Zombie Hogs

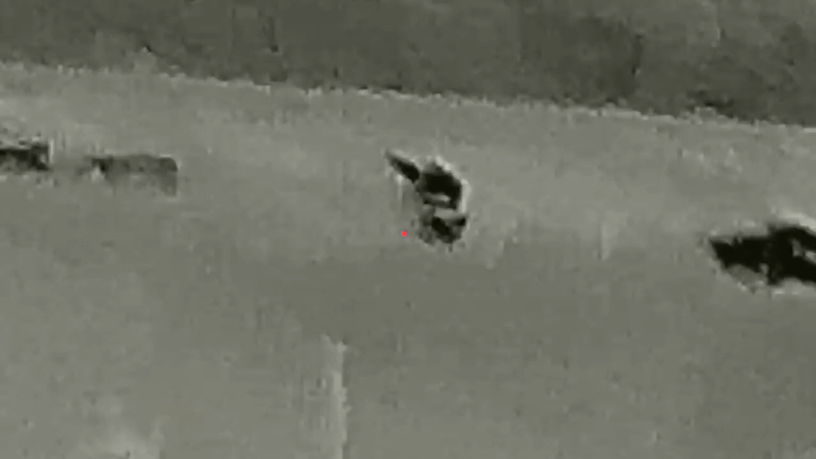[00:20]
um again bell
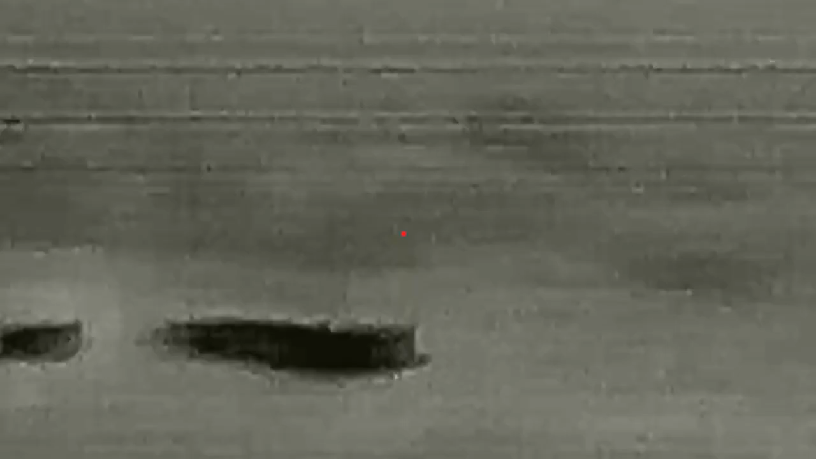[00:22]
county texas 300 blackouts suppressed gorilla ammo and i'm using a super holster from barion optics and he is using a
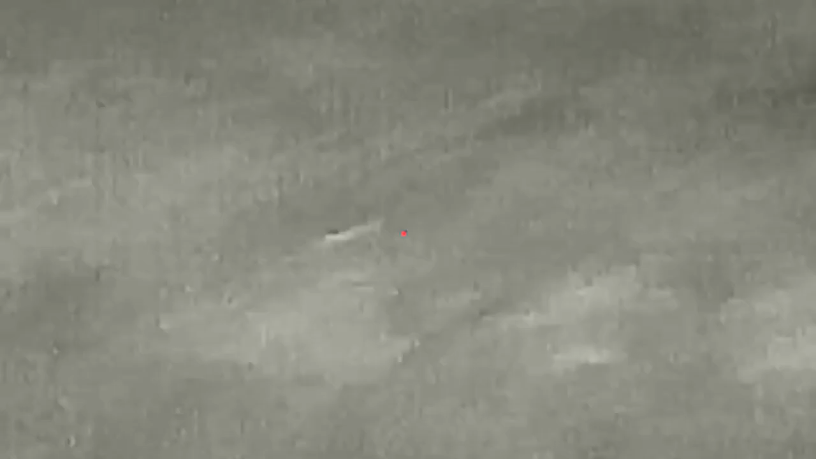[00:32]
pulsar trail 2 i believe and also our other hunter is valley curiel
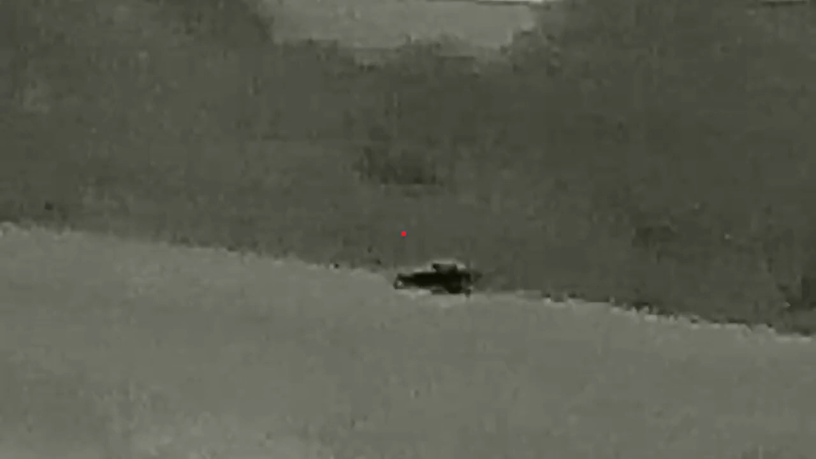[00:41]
and we all put a stock on these pigs got within about 80 yards of them and ended up putting down four one of them was a large boar
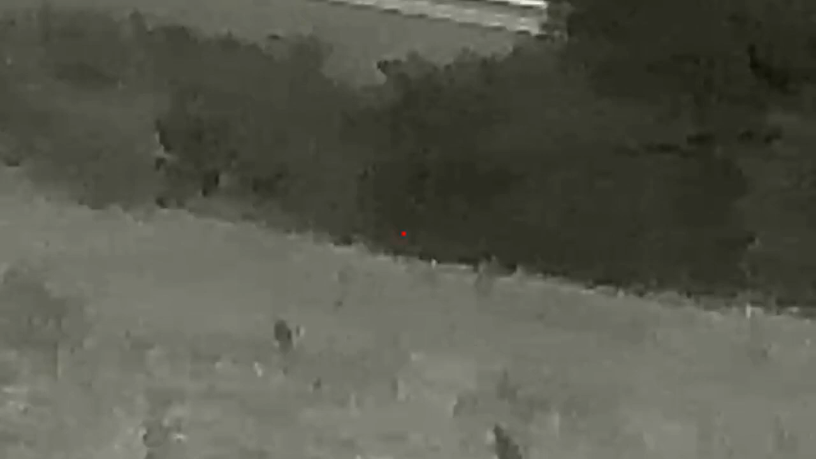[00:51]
very nice probably 250 280 pounds with really nice cutters so
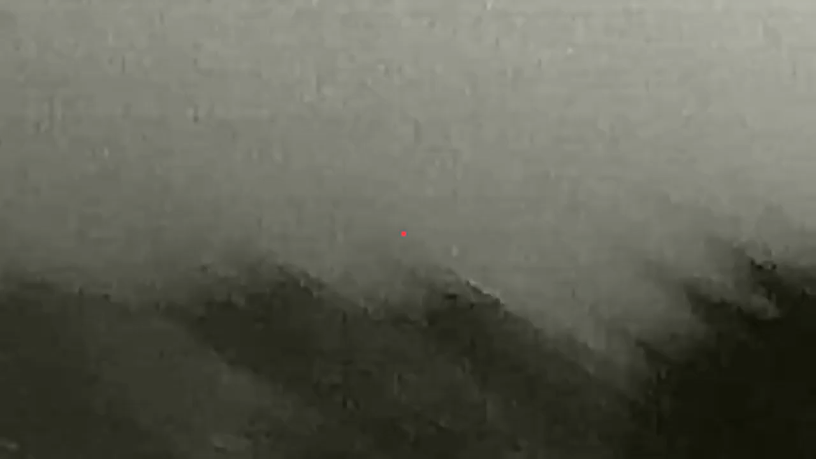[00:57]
it was a great night and we're just doing our thing you guys keep hogging it
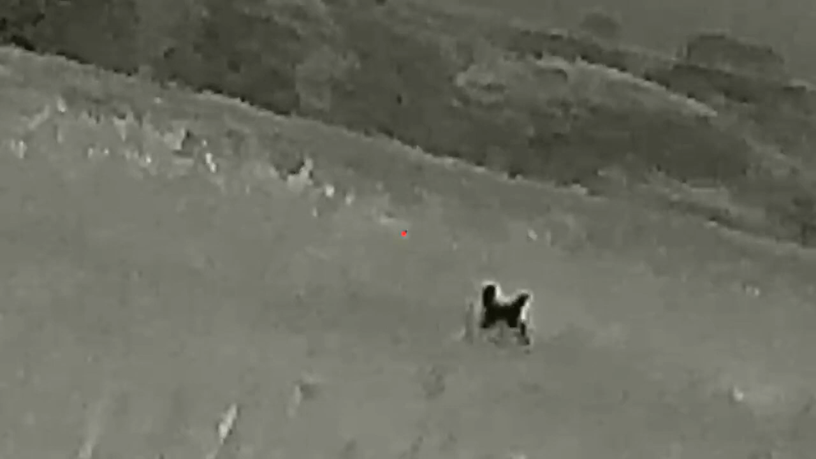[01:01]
hit the like button the subscribe button and check out the video at about 107 this big boy was hit once went down and ended up taking probably eight more shots to actually finish the job we thought he was down there and uh he
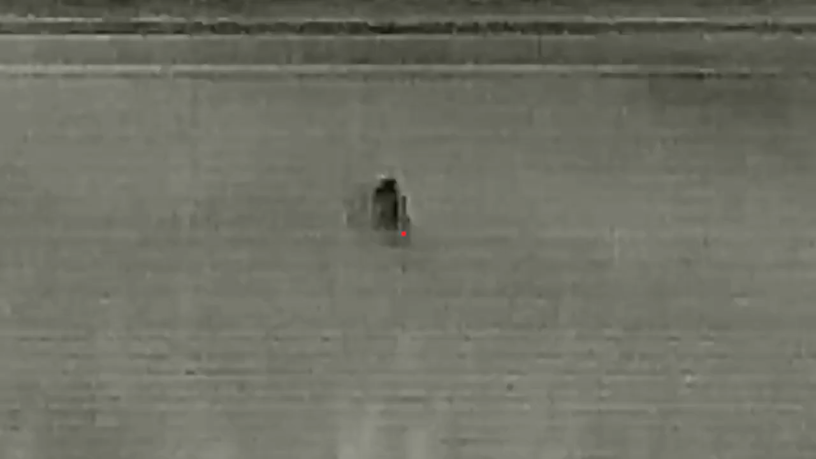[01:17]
just kept being like that zombie pig that we all fear so